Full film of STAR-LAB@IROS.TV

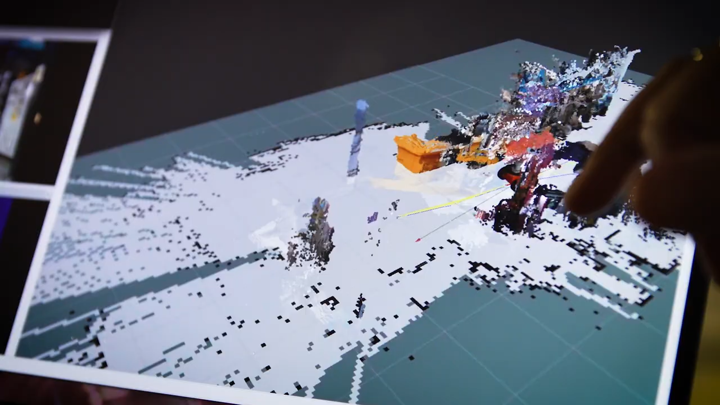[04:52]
to build the 3D reconstruction of the environment.
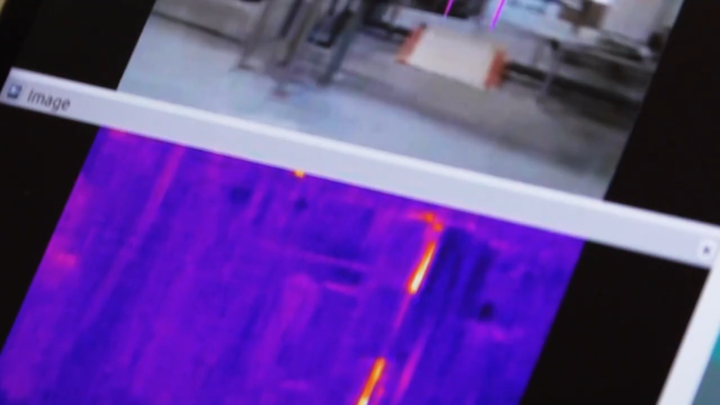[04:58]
And we use the thermal camera to detect any change in the normal operation situation.